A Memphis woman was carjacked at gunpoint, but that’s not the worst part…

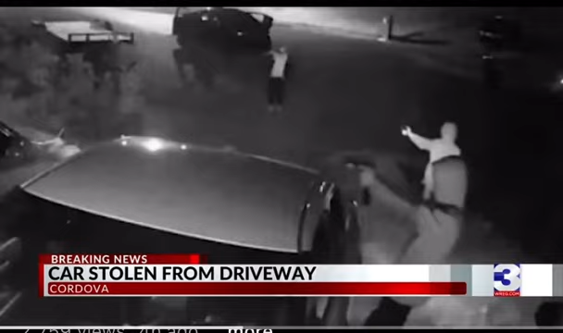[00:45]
And then he stood here and held the gun at the garage, I guess, in case anybody were to open the garage.